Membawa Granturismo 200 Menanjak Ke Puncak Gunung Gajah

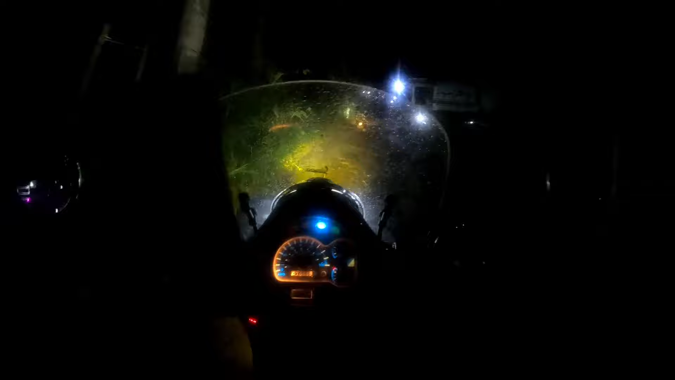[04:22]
Powerful banget ya Enggak Cuman jalannya agak ngeri nih Licin nih jalannya Jalanannya cukup ekstrim Jadi kita harus berhati-hati Kita naik terus ke atas Gokil
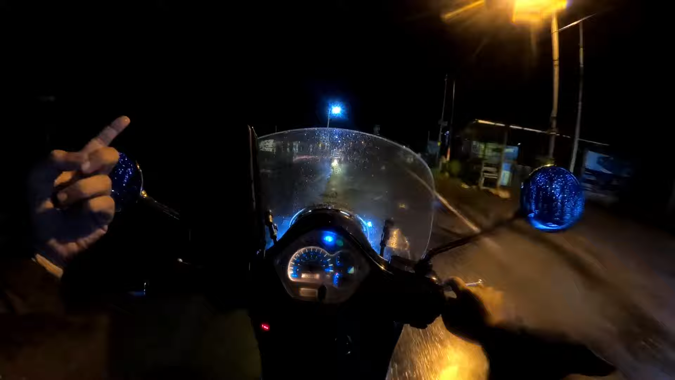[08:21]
Kita bakal lanjut lagi Ke Telomoyo Kalau sempat Ke Merbabu Apa Merapi Gak tau lah Pokoknya Kita lanjutin lagi besok Tapi Kayaknya agak sayang Kalau ini kita gak dokumentasi Nikmatin AC
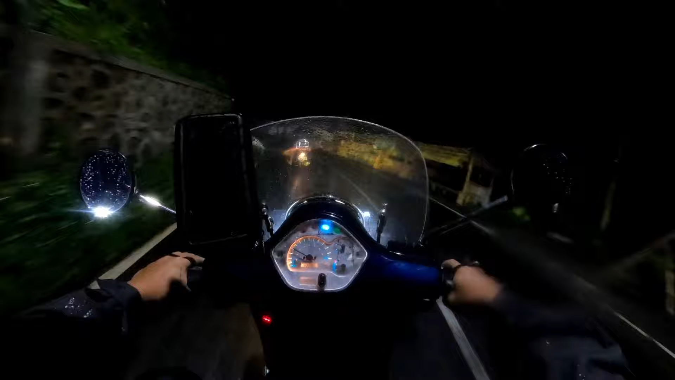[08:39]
Jalannya indah banget Ini bakal jadi satu dokumentasi Gue